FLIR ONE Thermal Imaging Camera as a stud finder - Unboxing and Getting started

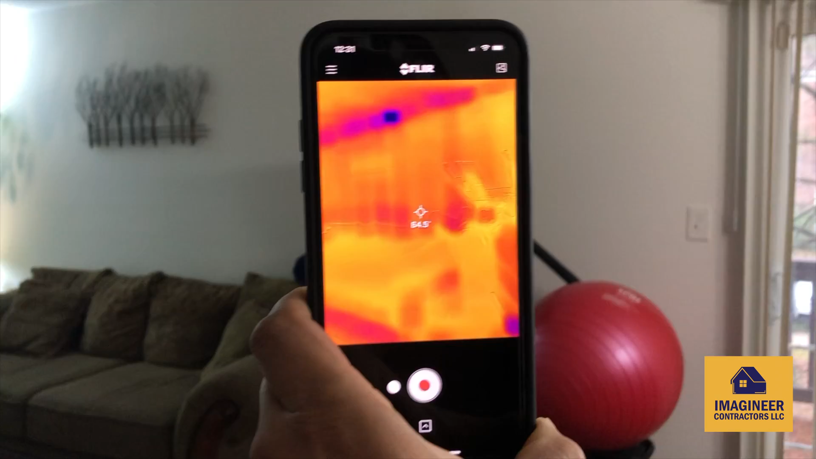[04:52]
now as you can see um it's already turned on
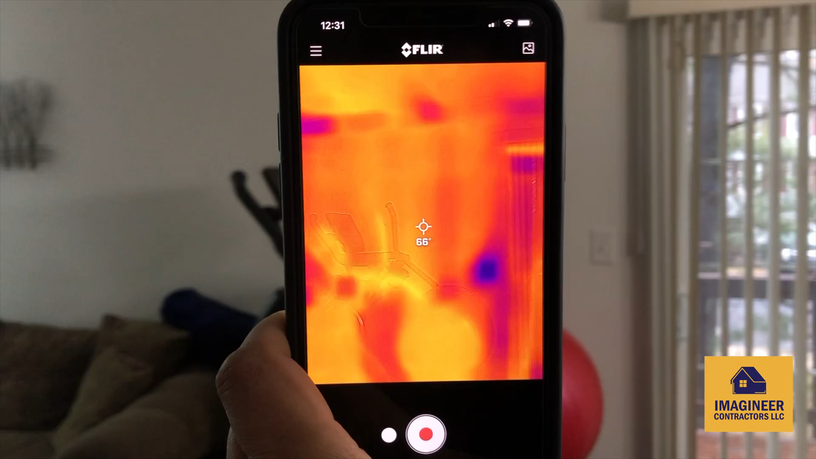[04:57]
so the orange and the red areas are warm and blue purple areas are colder so this is very useful to find out uh
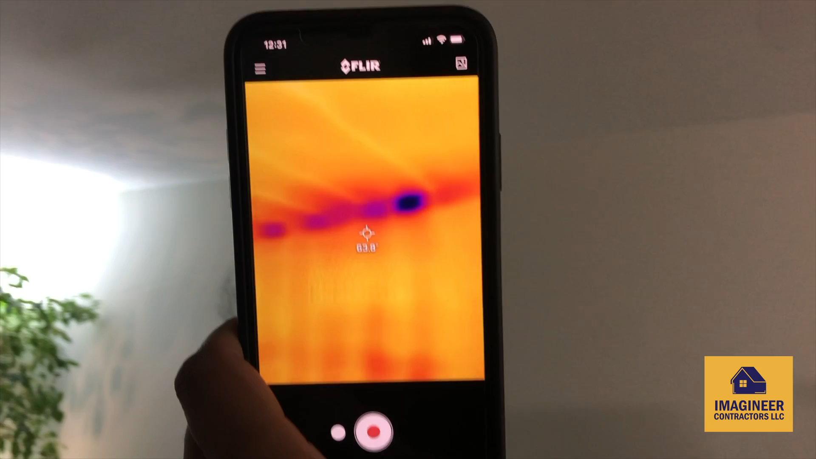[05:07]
you know which parts are insulated in your house and which parts are exposed to the weather from outside and also um it's kind of
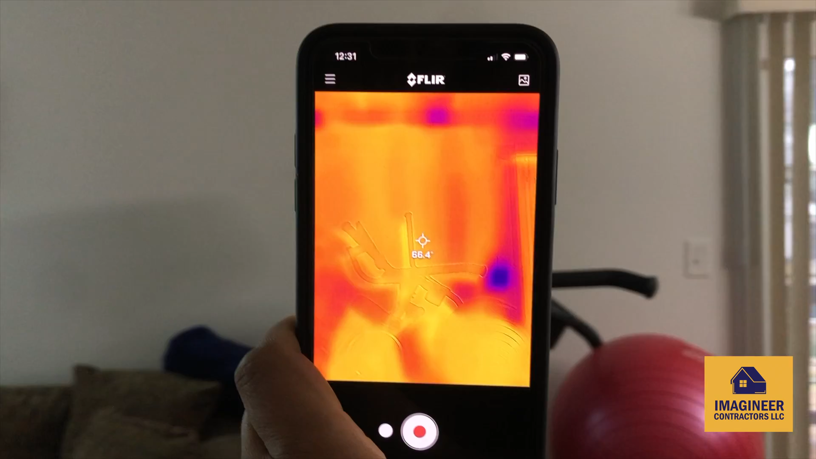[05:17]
handy to find out the stats as well because as you can see you
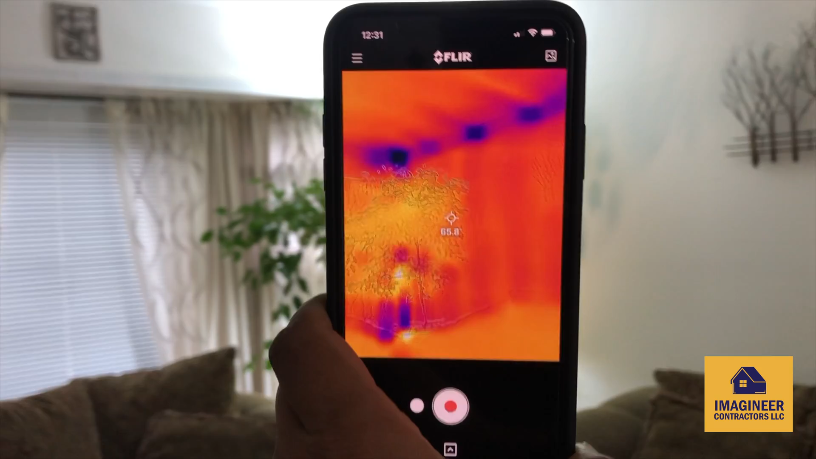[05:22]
can see all the studs through the wall uh and through the ceiling
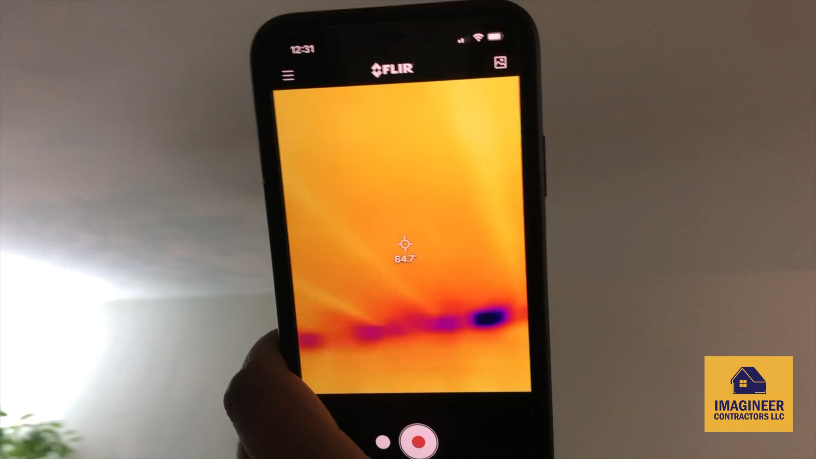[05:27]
those lines uh those lines are the studs
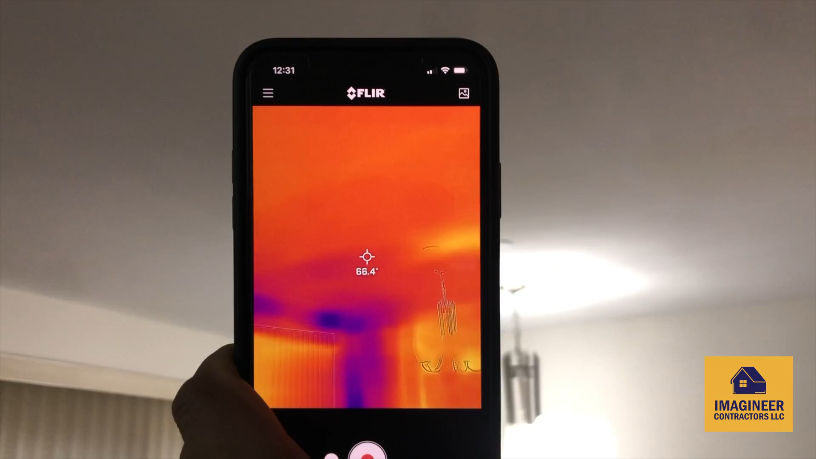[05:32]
and uh the again the exposed areas and you can see my thermostat
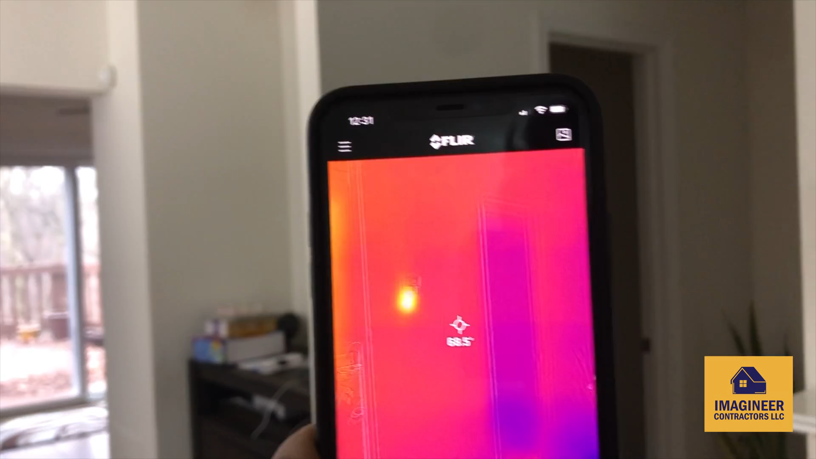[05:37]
the power uh the power is showing as yellow and i'm
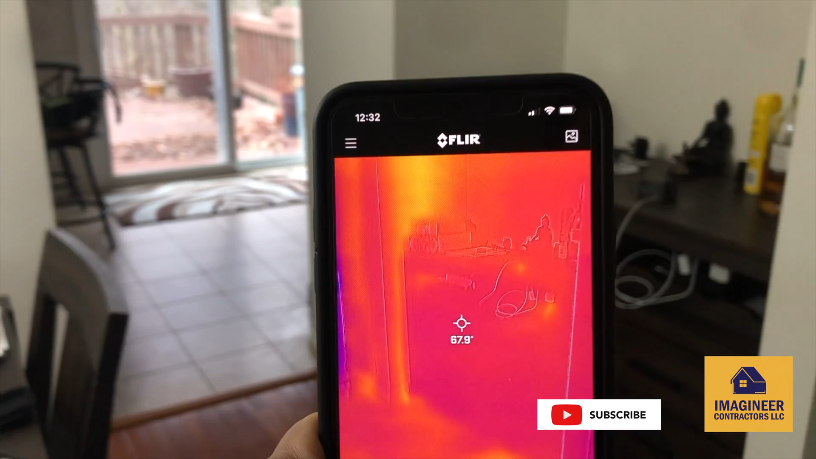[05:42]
gonna point it out my return line so now my huac system is on the heat mode
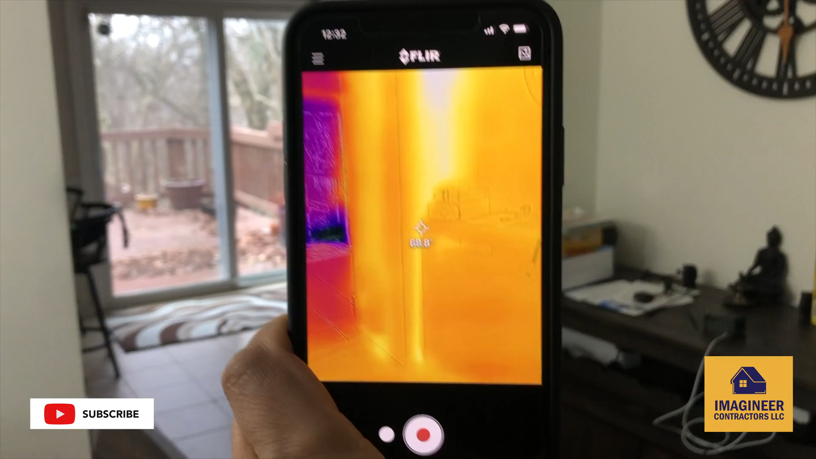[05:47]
and you can see it's bright yellow that means that
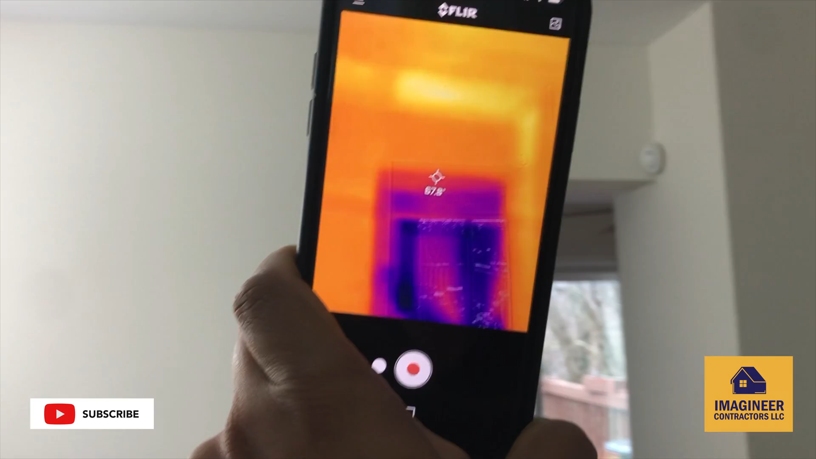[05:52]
way that's where the dark line runs it's it's really cool and